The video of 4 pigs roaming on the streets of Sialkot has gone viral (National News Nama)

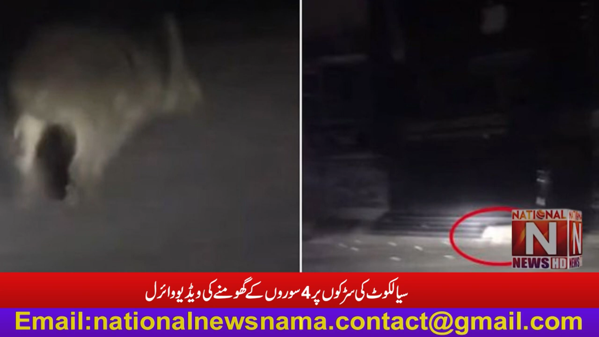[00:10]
سیالکورٹ سے خبر شامل کرتے ہیں جہاں پر سیالکورٹ شہر کی سڑکوں پر چار سووروں کی گھومنے کی ویڈیو سامنے آگئی گزشتہ رات کے سیالکورٹ شہر کے صدر بازار اور گھنٹہ گھر شوک پر چار سوور دیکھے گئی جلہ انتظامیہ کا کہنا ہے کہ سوور کے شہر میں گھومنے کی ویڈیو کا جائزہ لے رہی ہیں سووروں کو صدر بازار گھنٹہ گھر شوک سمیت شہر کے مختلف علاقوں میں دیکھا گیا اسسٹن کمیشنر کے مطابق محکمائے وائر لائف کو ہدایات چاری کر دی گئی ہیں جلد پوش علاقوں میں پائے جانے والے جنگلی جانگروں کو پکڑ لیا جائے گا